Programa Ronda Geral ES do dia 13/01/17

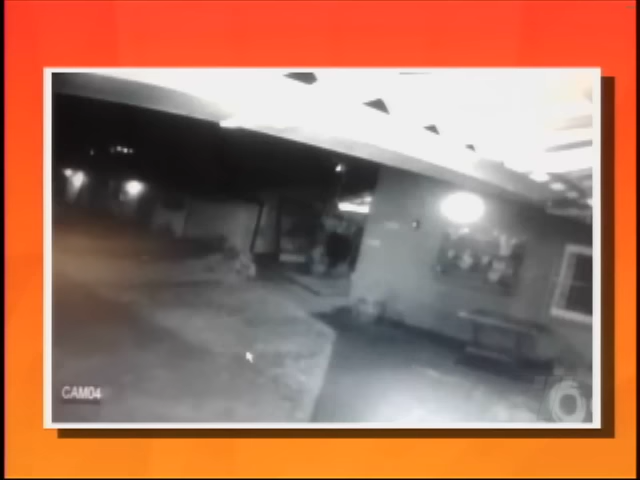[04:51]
foi flagrado pelas câmeras de vigilância desse restaurante. Ele aparece circulando na parte externa do local.